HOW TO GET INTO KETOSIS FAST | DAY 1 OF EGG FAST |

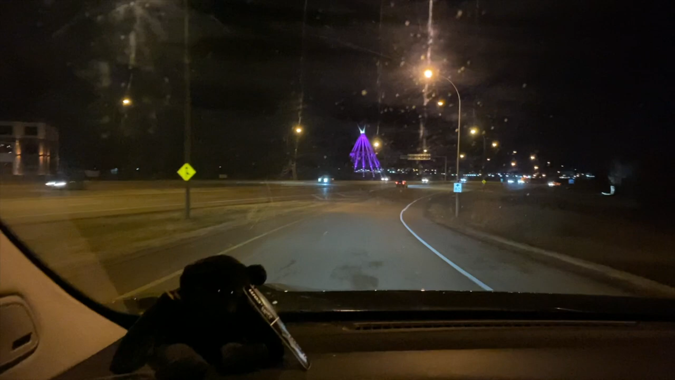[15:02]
all right so if you guys didn't know madison hat has the largest teepee and there it is they